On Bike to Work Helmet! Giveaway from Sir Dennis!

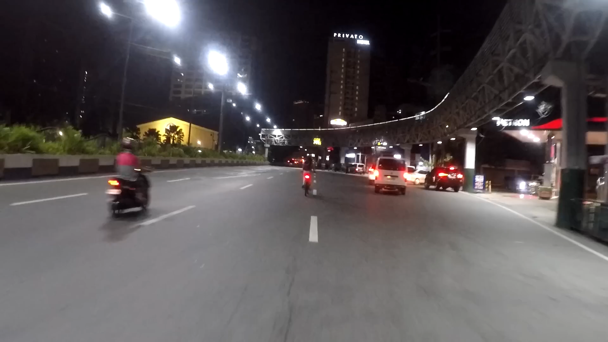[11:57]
Humahataw si ate pero kompleto siya sa gamit.
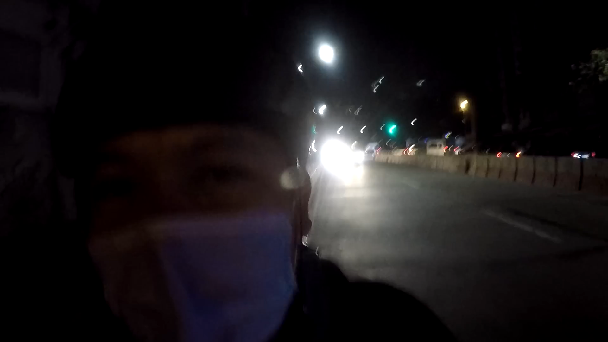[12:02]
Kukunti na ngayon yung nagbabike to work pagka ganitong oras. Yung alas 6, yun yung mas marami. Kung ba iba nakikita natin ngayon yung nagbabike tour, kompleto sa ilaw eh.
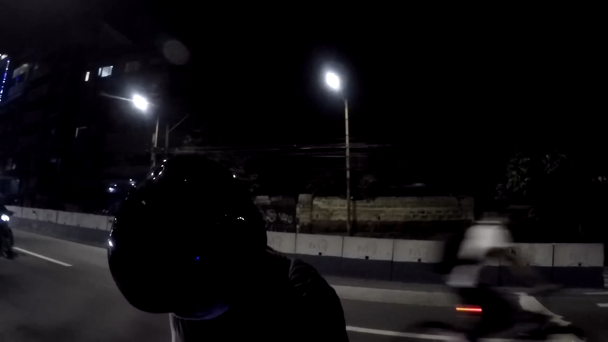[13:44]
Ayan, si kuya, medyo kita na siya. May ilaw na siya sa ligod.
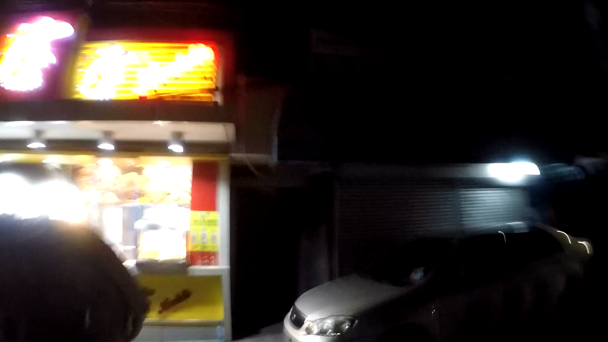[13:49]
Ingat ka rin. Sige, okay. Dito talaga yung nakakatakot.
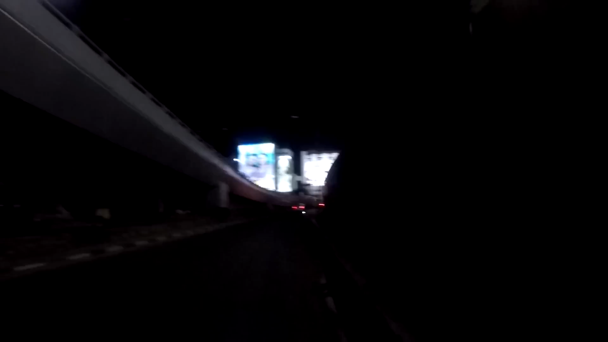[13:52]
Sana may makita tayo rito sa C5 na walang ilaw. Ilaw yung mga kasabayan ko dito. Dito tayo sa market.